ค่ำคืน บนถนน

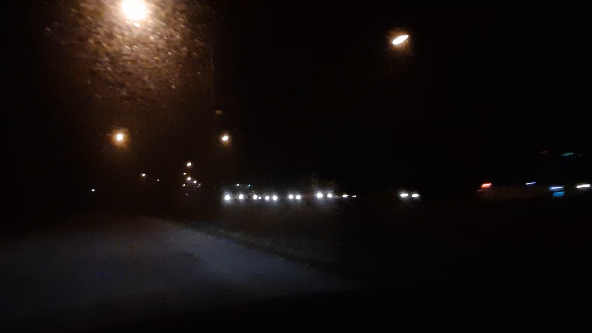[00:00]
บริเวณโค้งบ้าน บ้านตะโนดนะครับรถก็ไปเรื่อยๆชะลอนะครับก็ทางก็เหมือนสักสามเลนนะครับสามเลนแต่มันก็ยังไม่เปิดใช้เป็นทางการแล้วรถลาก็ต่อกันครับประมาณ1-2 เมตร3 เมตรก็อยู่กับช่วงนะครับ